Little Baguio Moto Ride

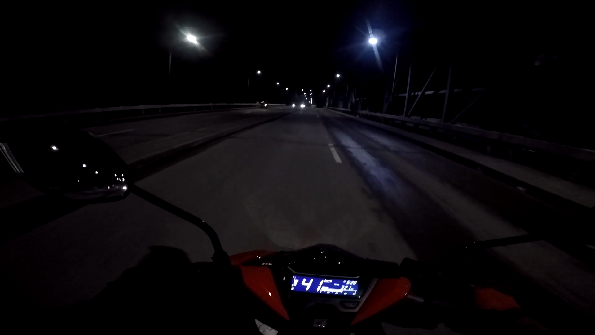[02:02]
So ayan, dito na tayo sa tulay ng San Jose sa Montalban, Rizal.